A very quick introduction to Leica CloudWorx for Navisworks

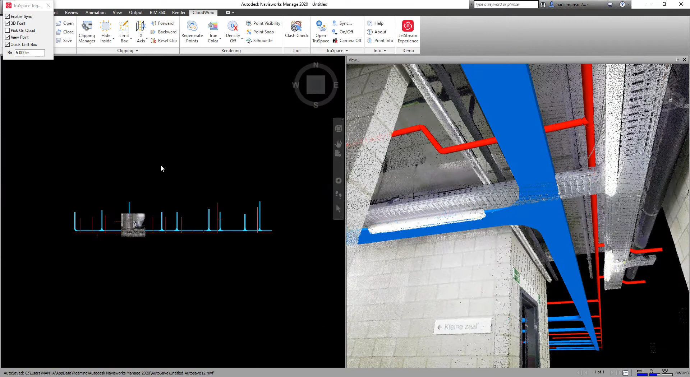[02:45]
So as you can see using the quick limit box function we've got that synced so it's updating in all 3d views allows us to be much more efficient.
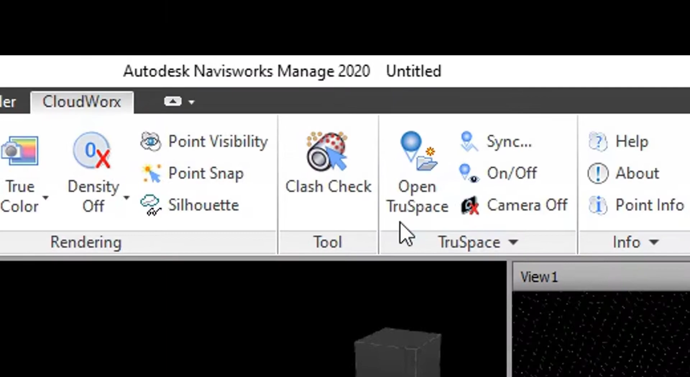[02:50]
Now we're going to start looking at the clash checking functionality against the 3d model that we've loaded. So we open up our interference check and we're going to create a new one and then we are actually able to choose between a clash or an anti clash.
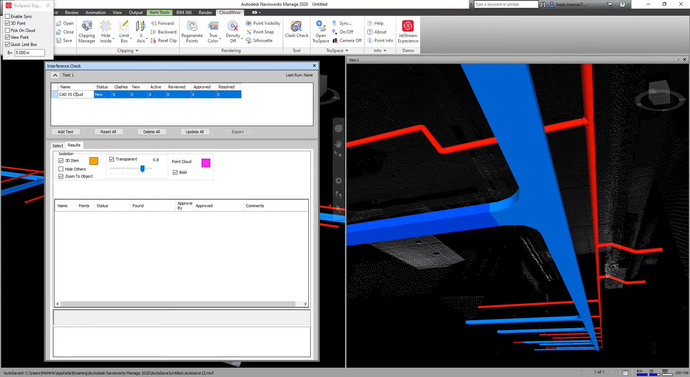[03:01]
So whether there is a clash between a point cloud model or